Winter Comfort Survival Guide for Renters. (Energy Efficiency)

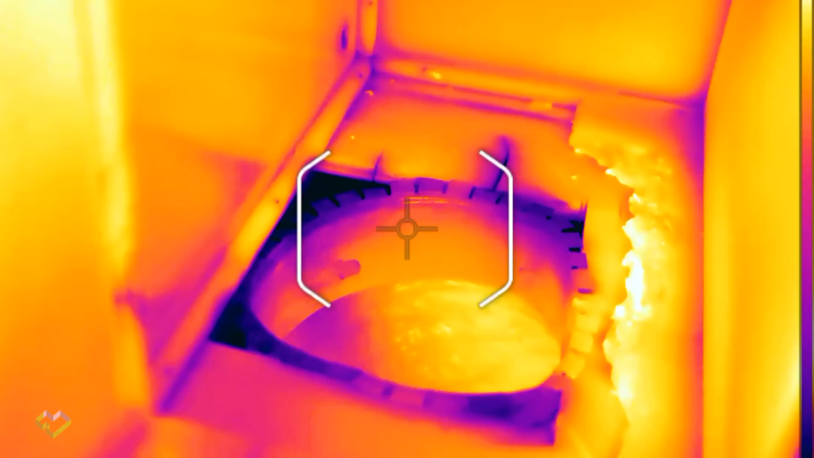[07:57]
Sean, the evaporative cooler, it's dead in the water. That's how you got it. That's how you received it.